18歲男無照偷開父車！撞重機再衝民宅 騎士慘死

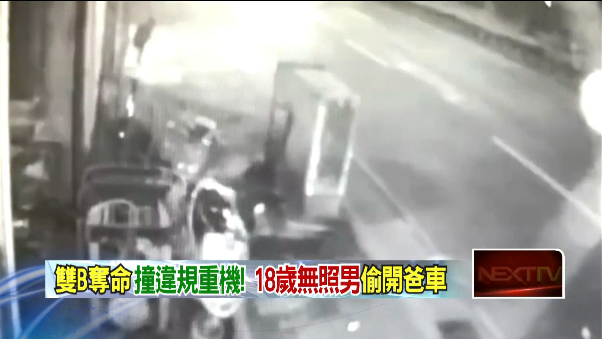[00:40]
十字路口重机和民车发生对撞虽然视线不是很清楚但还是能看得见汽车碰撞后瞬间弹飞往前滑行骑士惨摔在地头部重创